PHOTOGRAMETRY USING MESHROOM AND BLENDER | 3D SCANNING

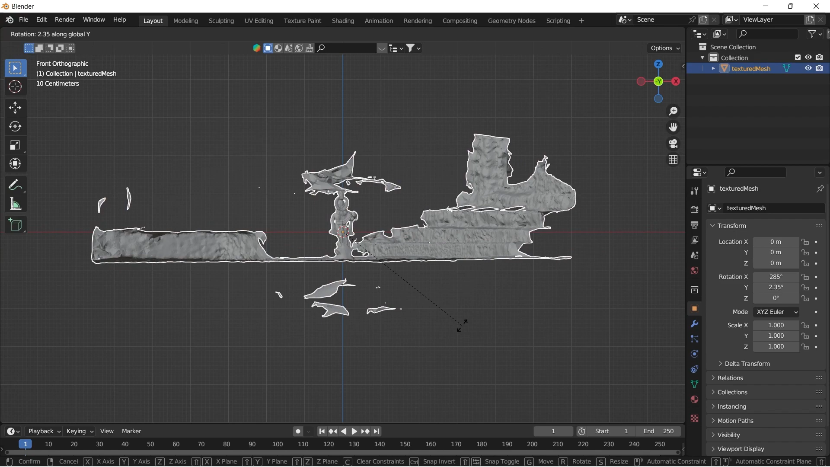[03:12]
After that let's check whether the materials are proper or not.
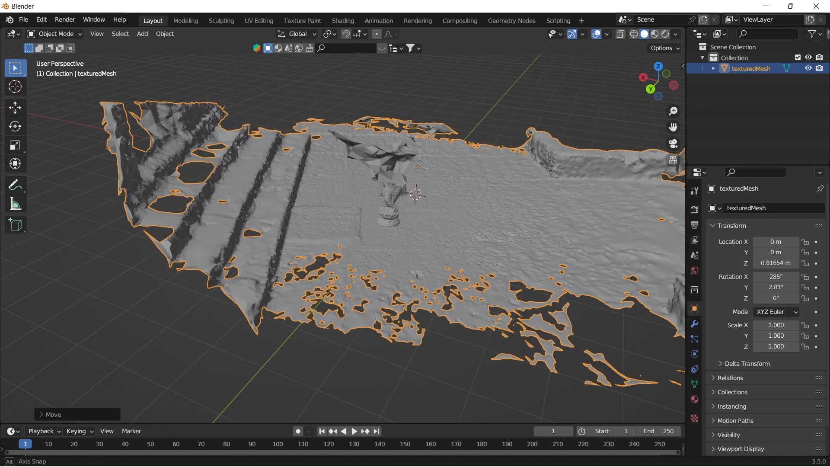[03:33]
You can see that there are a lot of unwanted meshes also. To remove that, go edit mode by pressing tab and using circle select option, select the unwanted meshes.
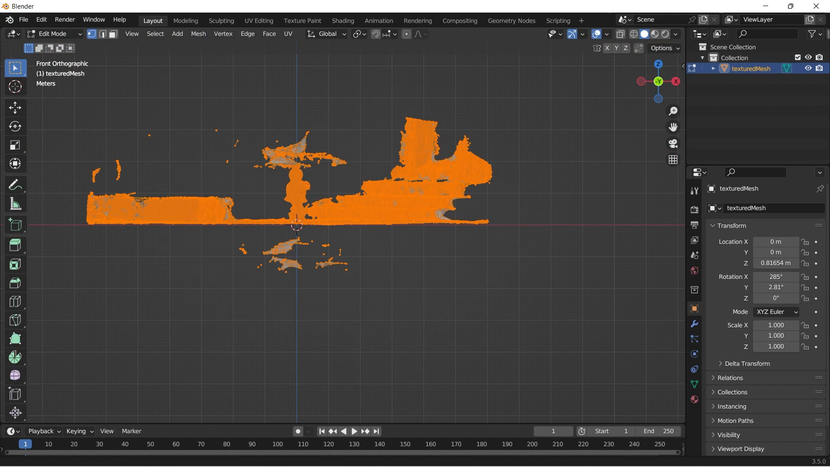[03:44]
You can use C for circle selection.